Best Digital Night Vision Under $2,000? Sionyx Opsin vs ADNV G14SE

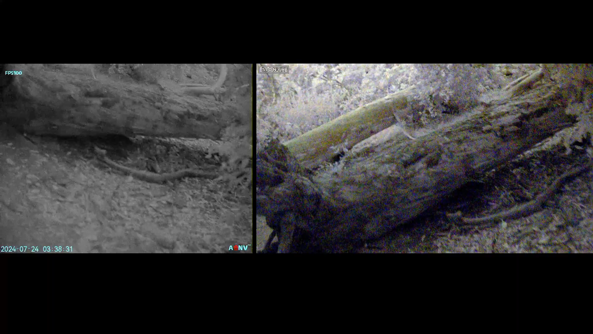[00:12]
ADNV's new night vision lineup has dramatically disrupted the higher end of the digital night vision marketplace which had previously been dominated by the Psyonix Opsyn and understanding both of these devices capabilities and how they compare is relevant for anybody considering getting into high quality digital night vision.
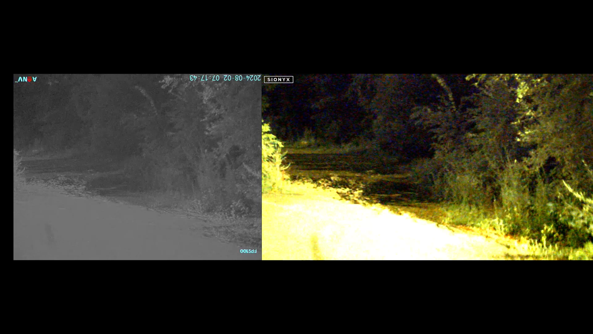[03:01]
The G14SE has a 4 3rd shaped 800x600 screen and the Opsyn has a
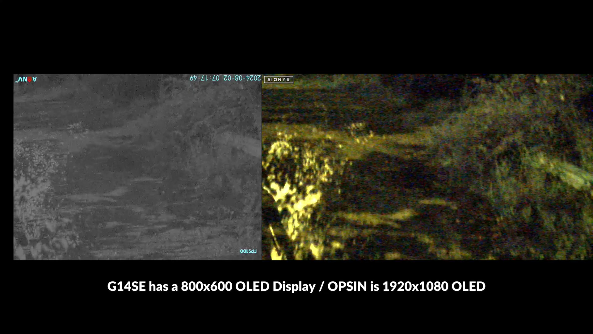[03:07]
rectangular 1920x1080 display and the resolution is slightly greater with the Opsyn.
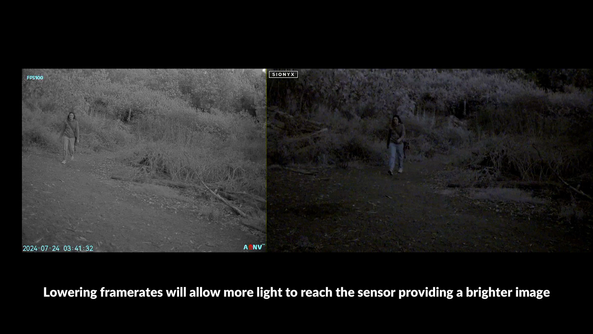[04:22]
When they're both running at their highest frame rates they do provide a very good user experience that's very close to real time.
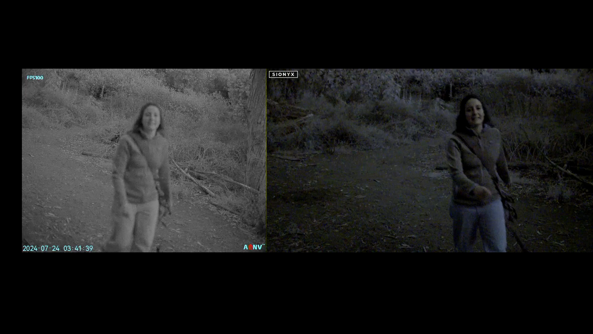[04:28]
One thing that the Opsyn does bring to the table that's quite nice is a color viewing mode which does provide more
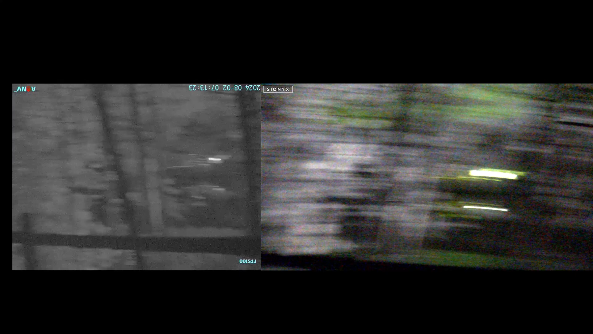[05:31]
With ample moonlight you are going to be able to see pretty well with both of these devices in many instances and even in these conditions with low moonlight both of these units will significantly outperform the human eye.
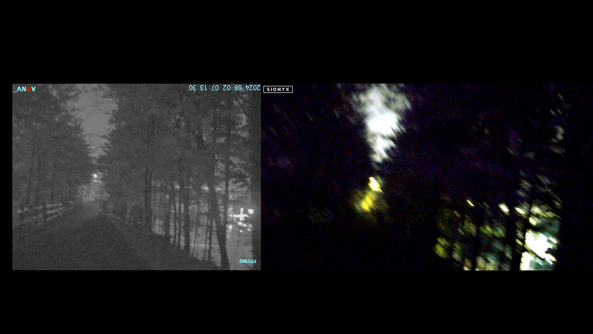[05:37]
However when you start to wander into more heavily forested area with denser trees
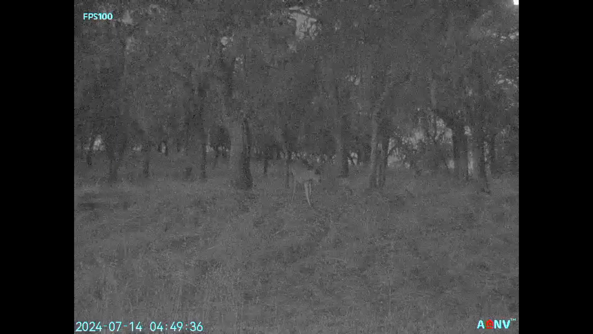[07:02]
The low light performance is far superior, the field of view is slightly favorable for navigation, the dynamic range is better, there are significant weight advantages, binocular capabilities, built in IR and to top it off the price is nearly $400 cheaper than the Opsyn.
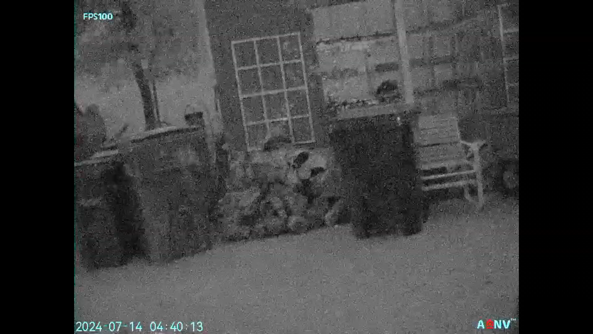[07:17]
In my opinion this is the best sub $2000 device by a long